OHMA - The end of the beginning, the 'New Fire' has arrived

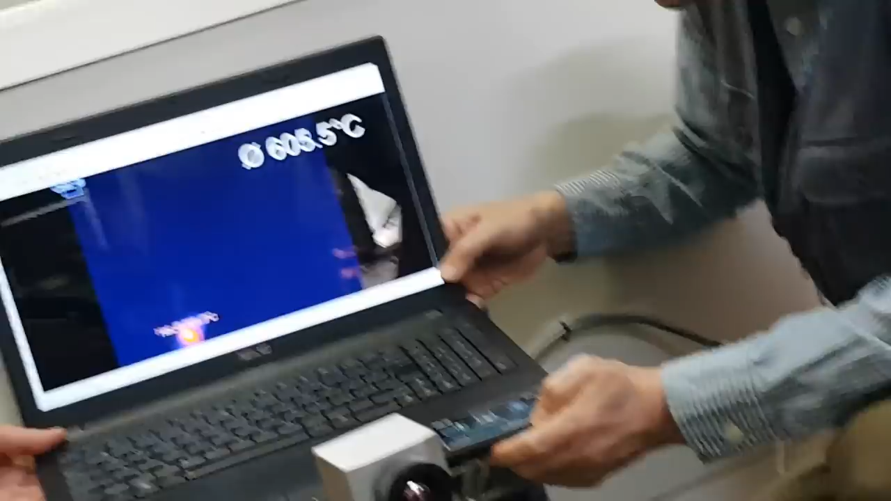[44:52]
I will need to switch ranges because it will go out of range again.